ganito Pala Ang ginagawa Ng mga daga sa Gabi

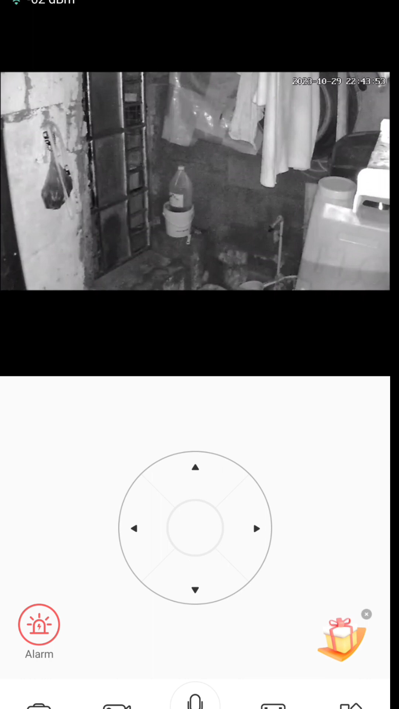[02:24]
May controlling po yan. Ayan po, ito sa gilid. Pwede natin makontrol. Pag yan, pababain siya. Oh.
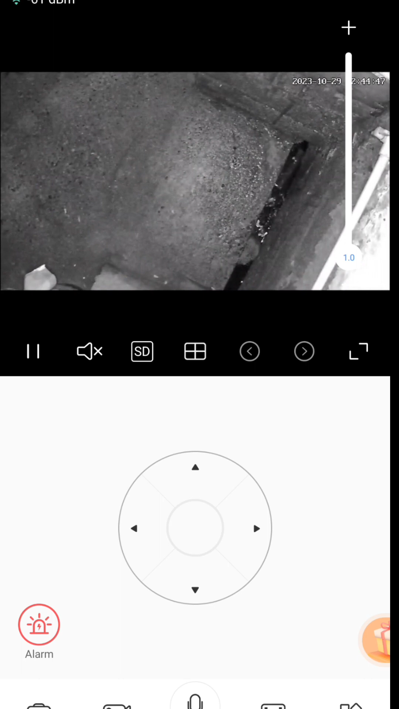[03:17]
Ayan. Ayan o. Ayan o, laki ng mga mata ng mga daga na to.
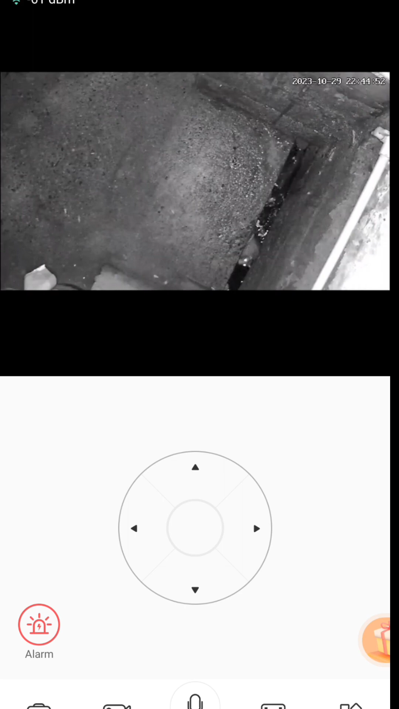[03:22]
Huling-huli kayo sa CCTV ngayon. Yari, oh, ayun oh. Takbuhan po, iyo, kadiri. So, ayun guys. Ayun siya guys, naiikot yun siya.
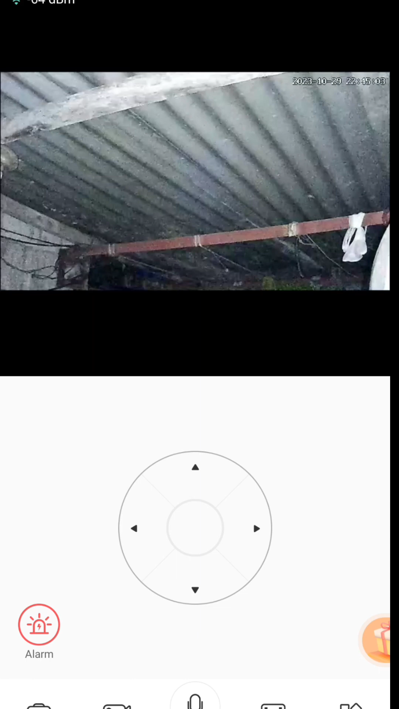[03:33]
Tapos, paikot pa tayo dito sa kabila. Oh. Ay, pag may papasok sa bahay nyo, kitang-kita nyo agad.
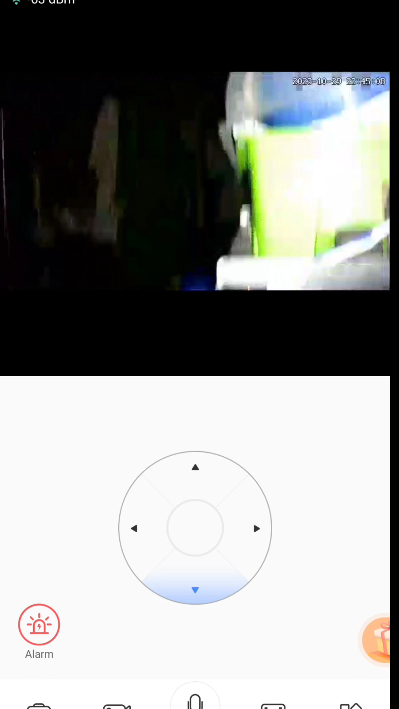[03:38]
Oh, diba? Oh.
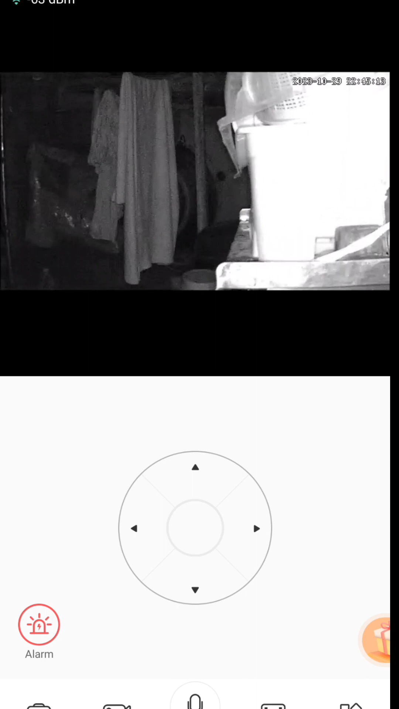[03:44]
So, pagka may papasok dito sa pinto, kitang-kita. Ayan kasi, ayun oh. Ito yung pinto sa labasan. Yan. Ayun, yan. Sana yun?
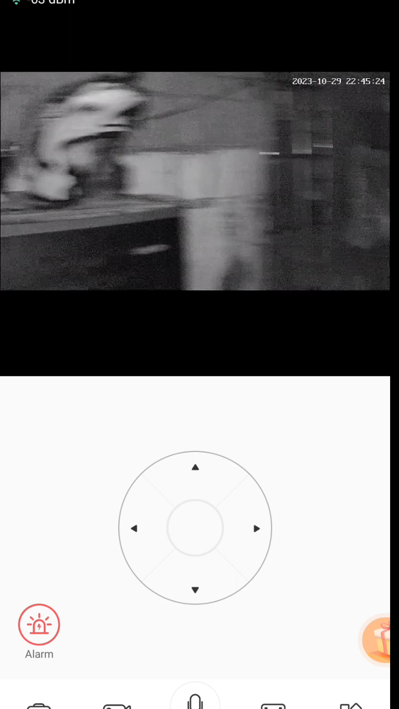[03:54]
Yan ang pinto namin sa labasan guys, yan. Zoom in natin. Kung mapapansin nyo, umiilaw siya kasi umiilaw talaga yan pagka may nadidetect.